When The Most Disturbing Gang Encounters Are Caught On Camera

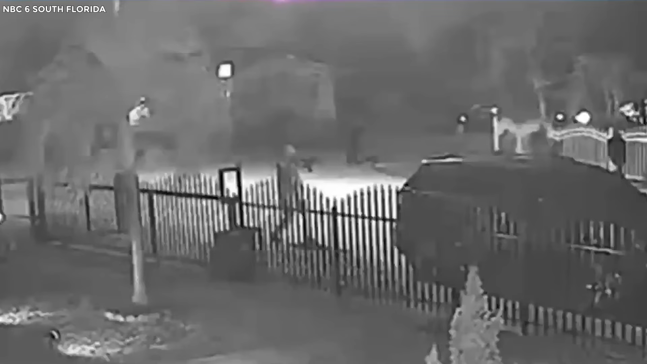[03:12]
Midnight Mayhem In the middle of the night, a quiet South Florida neighborhood erupted in violence.
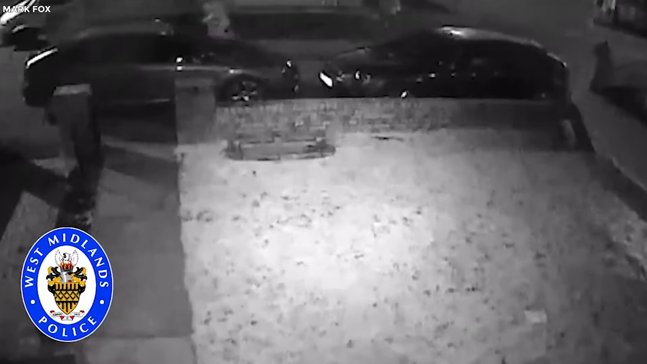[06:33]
This is the terrifying moment a 15-year-old schoolgirl desperately tried to escape a gang of violent thugs armed with baseball bats in Tipton, West Midlands.
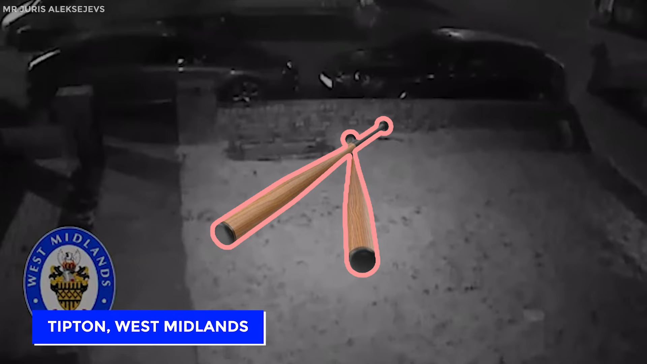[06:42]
In the chilling footage, you can see the girl in a state of sheer panic.
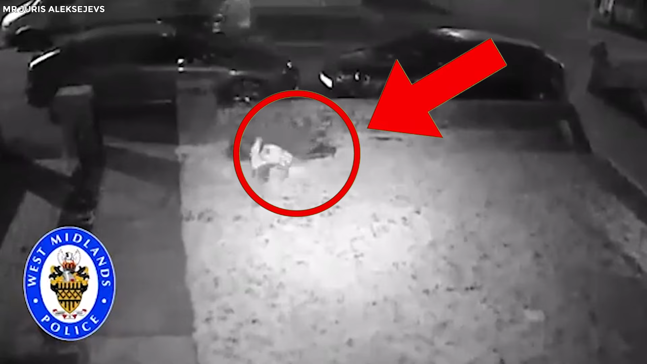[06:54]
She jumps over a garden wall and uses it for shelter from the armed men pursuing her. After what feels like an eternity, the gang seems to have moved on. The girl, still terrified, but seeing a glimmer of hope, sneaks away from her hiding spot. Despite her best efforts to escape, the girl is later caught by the gang. The thugs beat her mercilessly, leaving her with serious injuries.
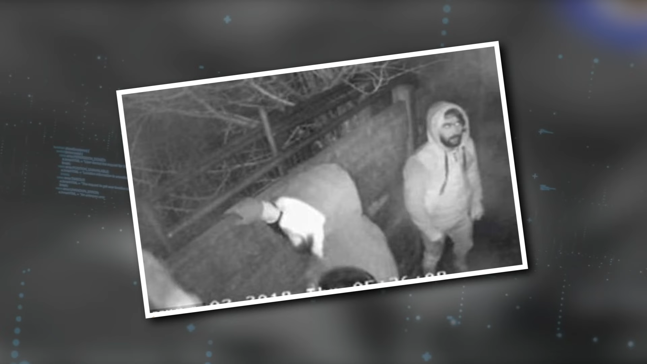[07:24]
Hooded Thieves Raid Pensioner's Home Where there are hooded figures,
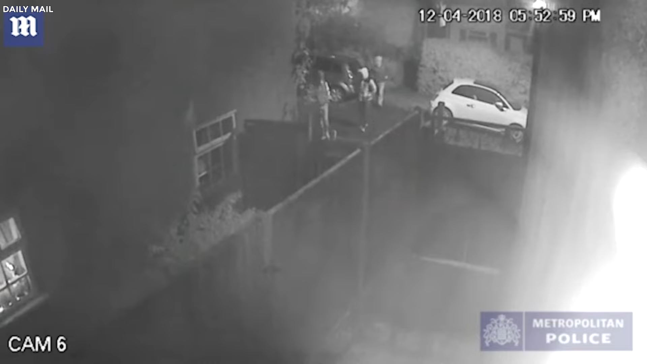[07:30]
there's usually trouble, and this incident in Hansworth Wood, Birmingham is no exception. This is the chilling moment a gang of thieves scaled a fence and crept around a garden before breaking into a sleeping pensioner's home.
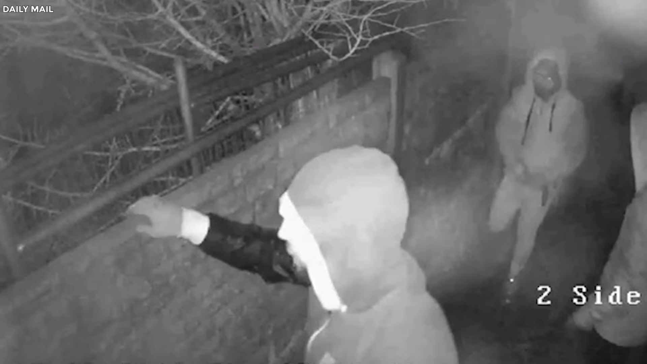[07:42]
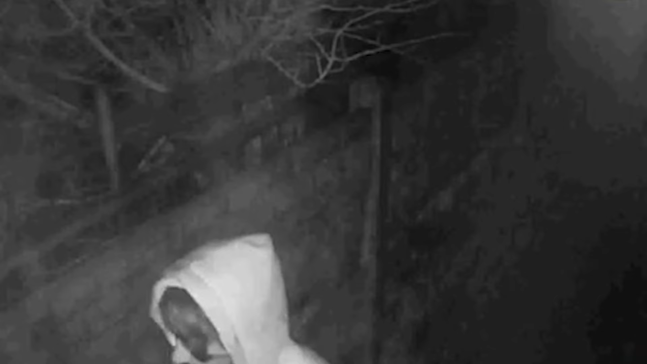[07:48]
These sneaky thieves gained entry through the back door and moved stealthily around the pensioner's house. They went through her belongings, stealing cash and jewelry without making a sound. In the end, the pensioner was left to deal with the aftermath, hopefully with a sense of resilience and perhaps a new set of security measures.
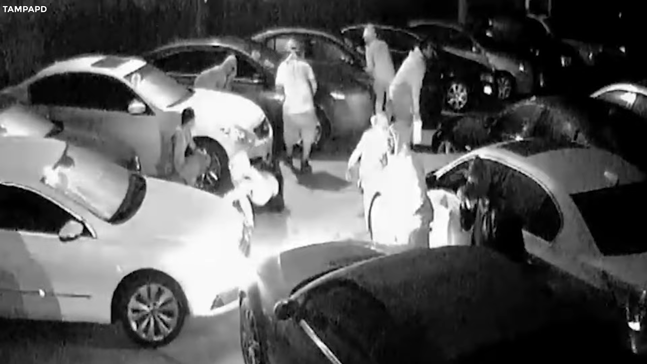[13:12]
Armed with key fobs and a whole lot of enthusiasm, they fumble their way through the rows of vehicles, trying every door in sight like a group of eager tourists, trying to find the exit in a maze.
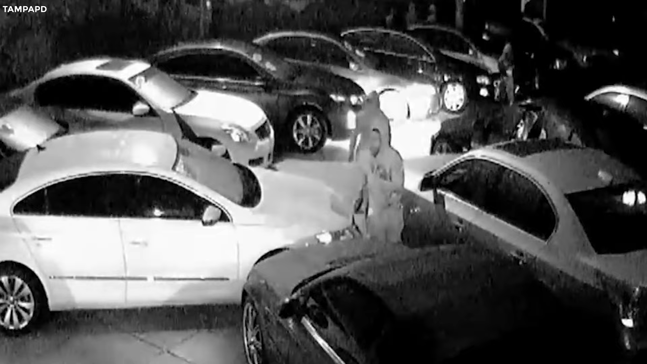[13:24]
And then comes the next hiccup.
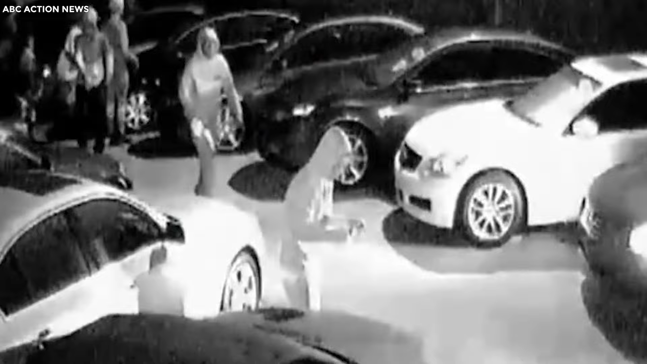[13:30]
One of the men decides to test-drive a white sedan by crashing it into another car parked in the lot.
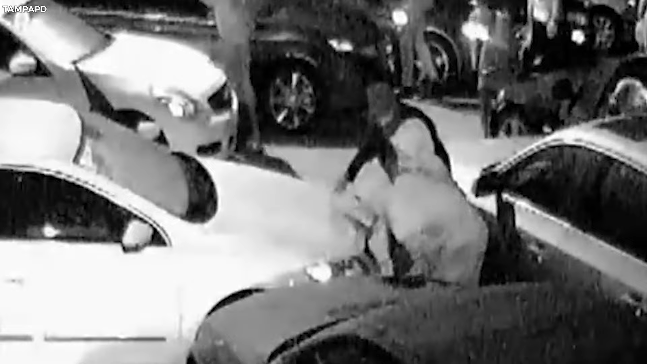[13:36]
Despite these minor setbacks, they regroup and continue with their plan.
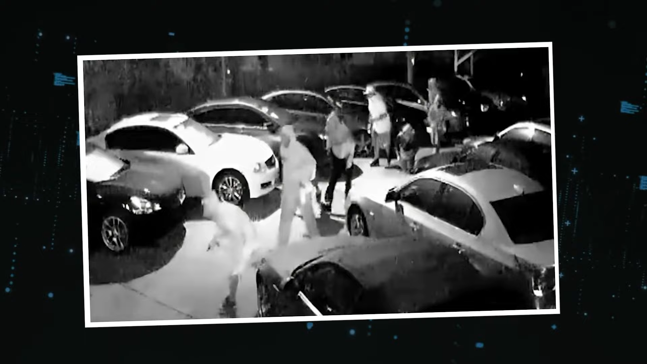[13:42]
A minivan speeds towards the front gate, plowing through it and leaving a gaping hole in its wake. It's a bold move, but it gets the job done.
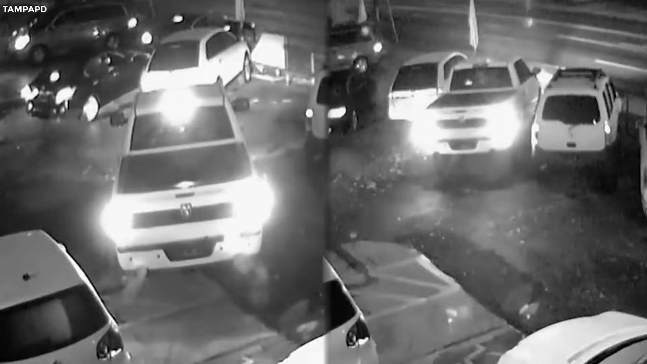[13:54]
As the chaos unfolds,
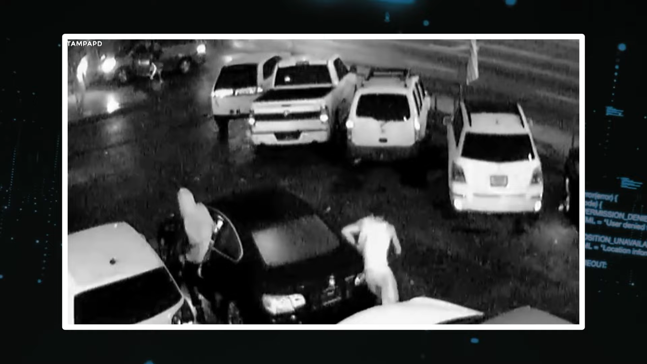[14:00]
two men sprint from the minivan while others hop into various cars, including a hefty pickup truck. They form a somewhat orderly line to make their escape, though they hit a snag when traffic unexpectedly slows them down. They eventually all disappear into the night, leaving behind a dealership in disarray and a lot of unanswered questions.